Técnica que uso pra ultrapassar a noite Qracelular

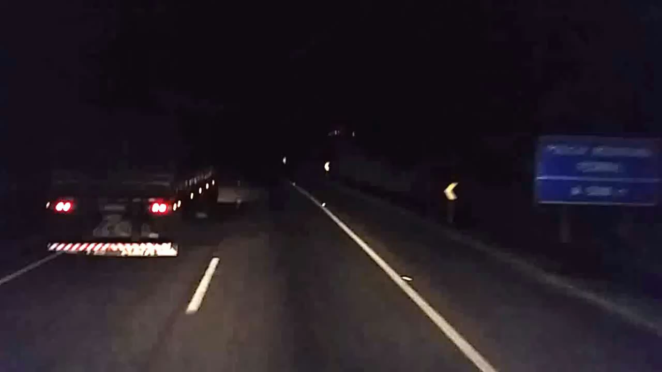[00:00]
Gente, vou dar uma dica pra vocês aí, ó Às vezes você fica de noite rodando, pra quem tá começando, olha lá no espelho lá, ó,
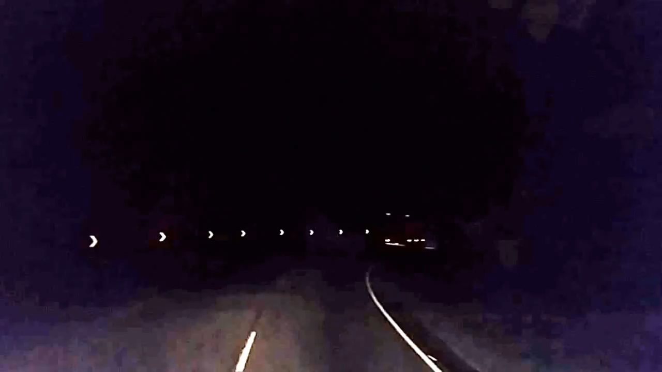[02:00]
pode jogar que você vai tá a distância de 15 a 20 metros do veículo que você ultrapassou Fica a dica aí Vamos subir a Serra do Azeite agora aí, porque aqui é escuridão, hein Nervoso aí Vambora, um abraço aí pessoal